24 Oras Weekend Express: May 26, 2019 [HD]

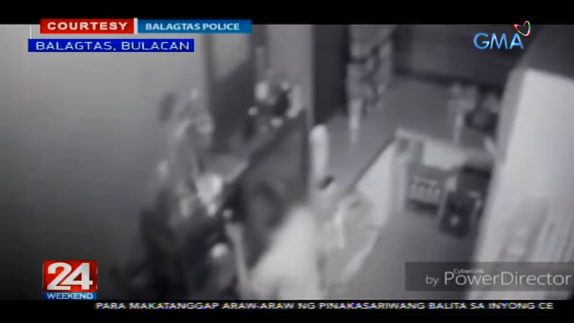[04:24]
Matapos ang halos dalawang minuto, umalis ang lalaki. Tangay na ang dalawang mamahaling relo at pera. Sa tulong ng kuha ng CCTV, agad natukoy at nahuli ang sospek na napagalamang 15 taong gulang pa lang.